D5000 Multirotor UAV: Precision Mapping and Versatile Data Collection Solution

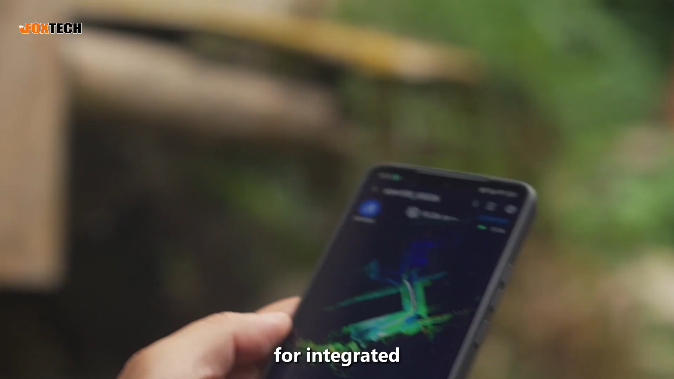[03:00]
Additionally, it can be paired with a handheld SLAM LIDAR scanner for integrated indoor-outdoor spatial data solutions.